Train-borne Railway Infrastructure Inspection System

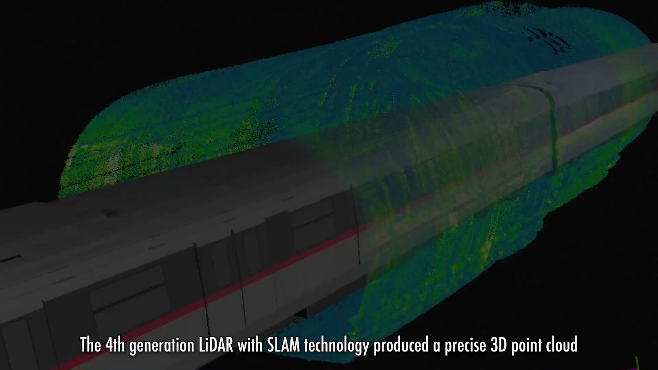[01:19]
The fourth generation LiDAR with SLAM technology produce a precise 3D point cloud for mapping
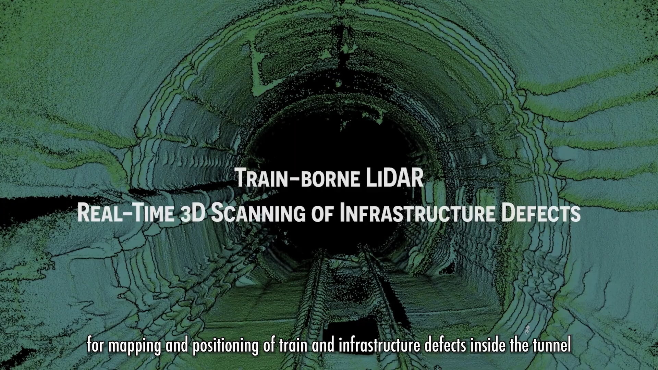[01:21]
and positioning of trained and infrastructure defects inside the tunnel.
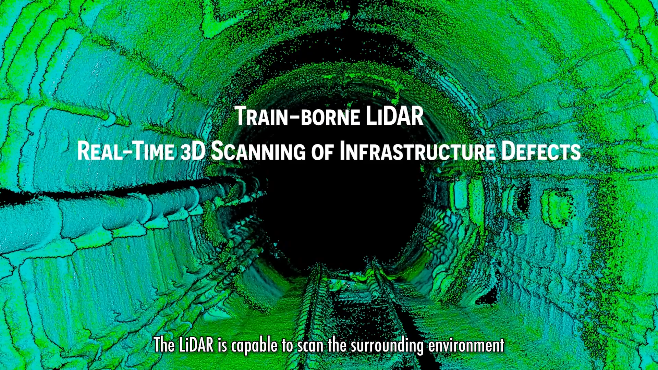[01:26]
The LiDAR is capable to scan the surrounding environment at a speed of 0.1 seconds per rotation, with 2.6 million points per second.